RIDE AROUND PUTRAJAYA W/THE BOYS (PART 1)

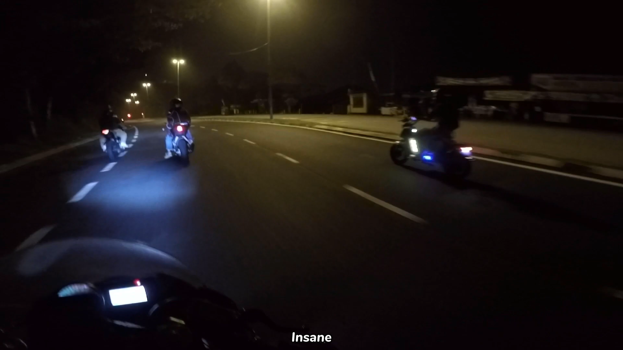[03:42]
We got a freaking scooter and we got freaking sport bikes.
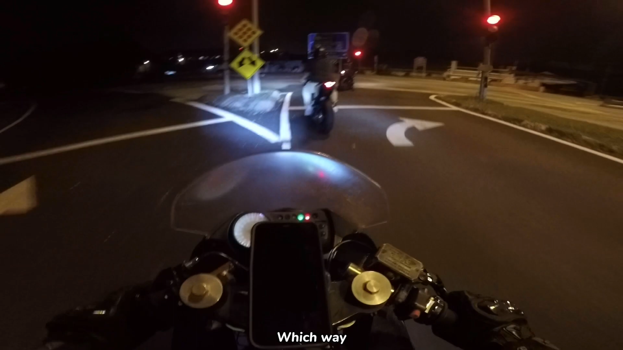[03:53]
I don't know which way we're going, to be honest, because we're supposed to follow the freaking scooter. But we keep freaking going too fast, man.
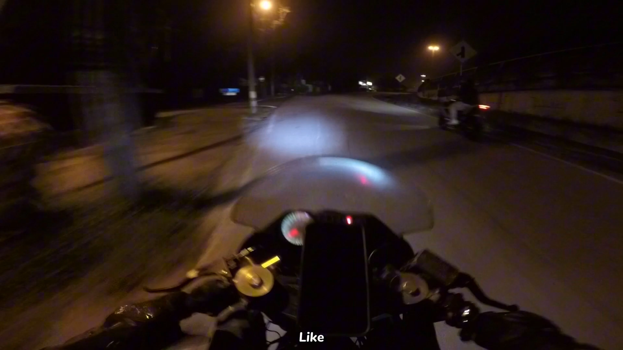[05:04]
Like, we're in Bangi now. Hey, Putrajaya, I don't know where we are, but we're somewhere. We're somewhere on Earth where the road is like freaking looks haunted as hell because it's kosong, and the macam buildings on the side of the road and looks like freaking abandoned. Oh, like seriously, almost looks like a ghost town. Siap tengah malam.
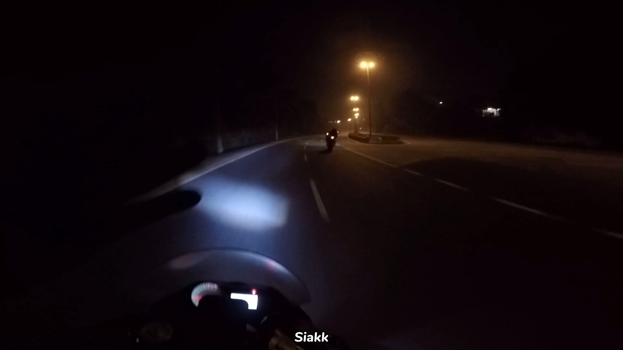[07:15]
Jalan kosong gila siap. My god damn. If you're on a 1000 kan, on this road kan, bro, patut you pull us kan. Memang aku healing sampai pagi tak balik tu. I guess we all are freaking warming up our tires for no reason, huh? Never mind. The travelers are here. Travelers are broken as well, though.